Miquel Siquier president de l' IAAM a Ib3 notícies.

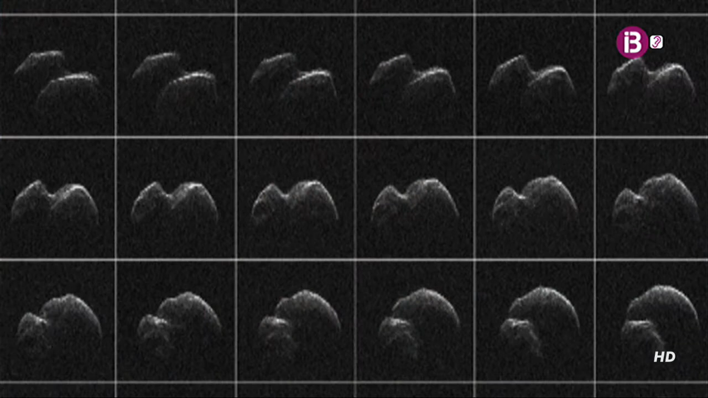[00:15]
Així és com s'ha vist des de la Terra el 2014-JO25, que és l'asteroide que ha passat més a prop de la Terra dels darrers 13 anys.
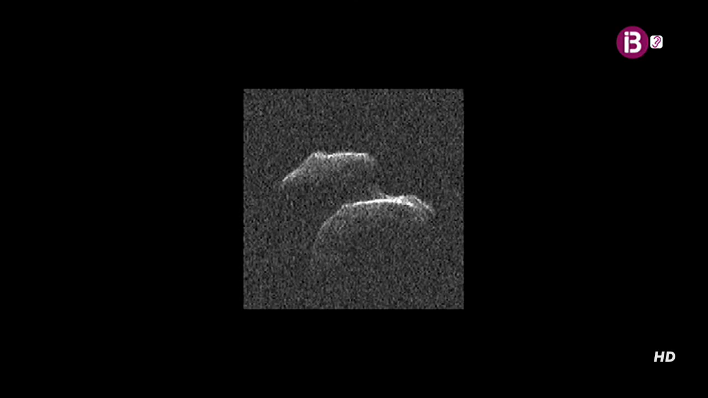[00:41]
binària o de cacahuet i això permet conèixer també la seva composició.